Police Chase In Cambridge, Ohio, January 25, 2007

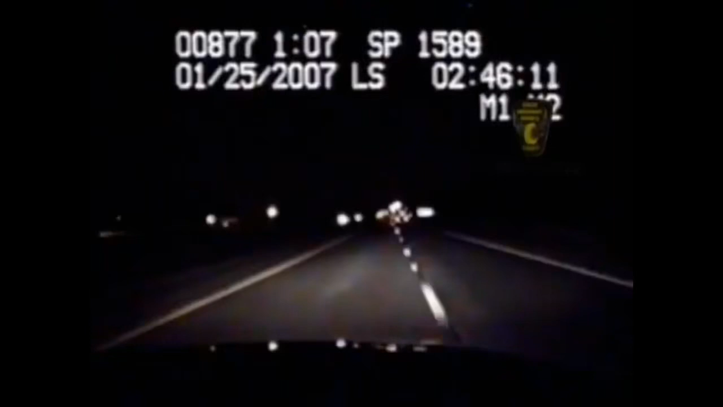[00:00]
it's a high-speed pursuit through the foothills of the Appalachian Mountains troopers are after a young man suspected of passing counterfeit bills at a Cambridge Ohio store there's nothing fake about the danger involved as speeds near triple digits along interstate 70 he passes trucks like they're standing still and officers know his wheels can handle these speeds for only so long eventually
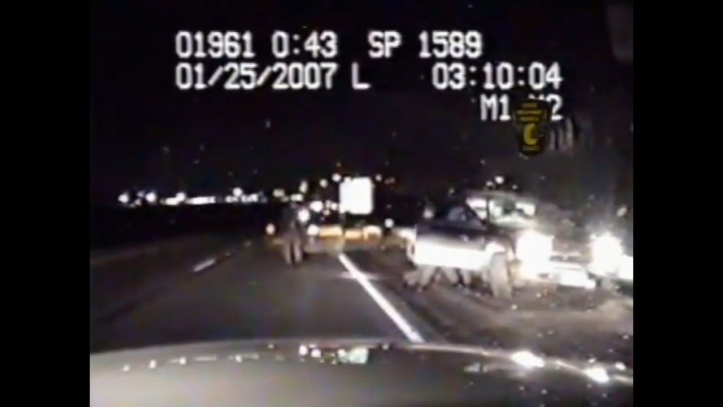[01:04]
the roadside rumble goes on for a minute as the driver refuses to let go of the steering wheel finally with the help of reinforcements the suspect is forced to get up close and personal with the pavement